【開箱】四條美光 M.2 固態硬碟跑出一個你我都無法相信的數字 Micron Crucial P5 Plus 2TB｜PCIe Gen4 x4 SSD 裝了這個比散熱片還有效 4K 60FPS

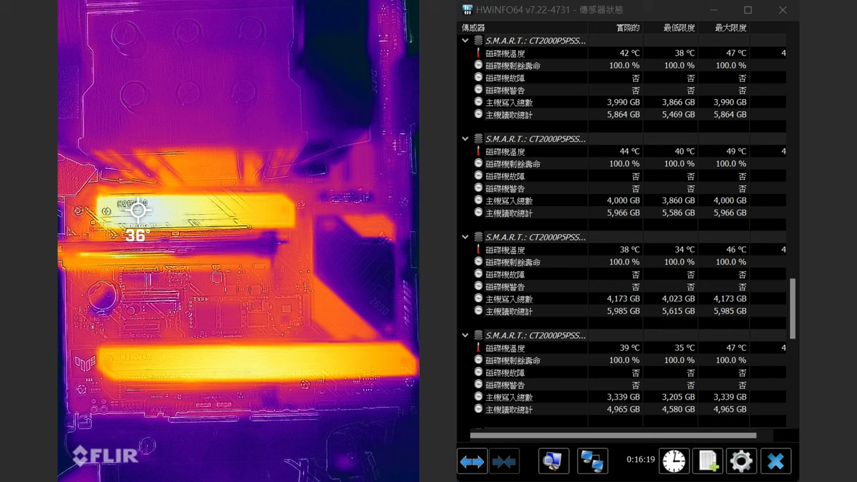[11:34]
5 Plus溫度都能壓在攝氏50度以內偶爾最上面那一條因為前後比較被擋到所以它有時候會到51 52那它基本上都會跳回50其他條都在50以內詳細Build Red的這些過程跟設定如果你有疑